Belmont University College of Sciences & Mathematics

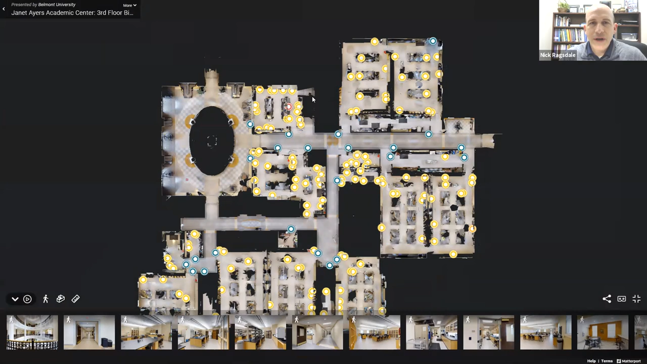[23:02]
And so we have a number of research spaces, but also of teaching spaces as well. So I'm going to start out with the research spaces, right? I'm going to dive into, well, I'm going to try to dive into there. There we go. So this is one of our research spaces, right?
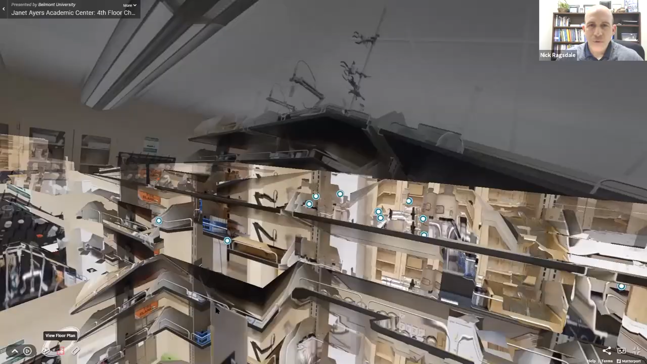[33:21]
We're going to head over to another research space.
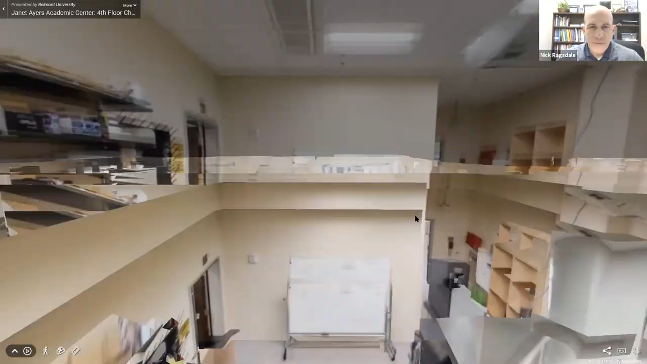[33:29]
So this research space right here, another lab,
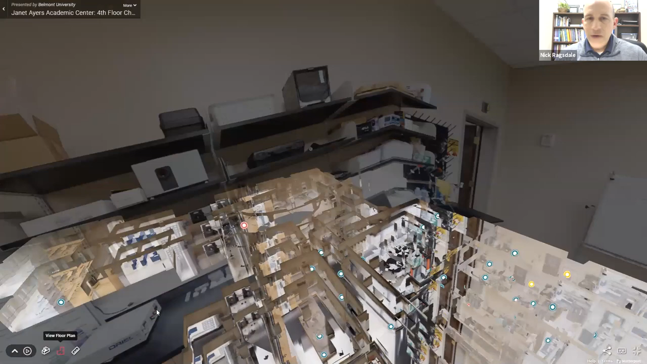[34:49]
We have a number of other things, teaching spaces and research spaces, right?
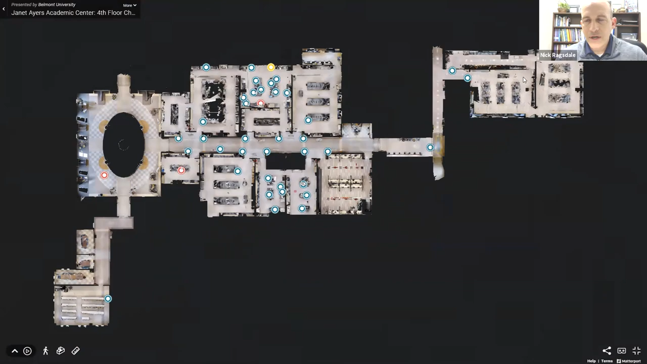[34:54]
I'm going to dive into here.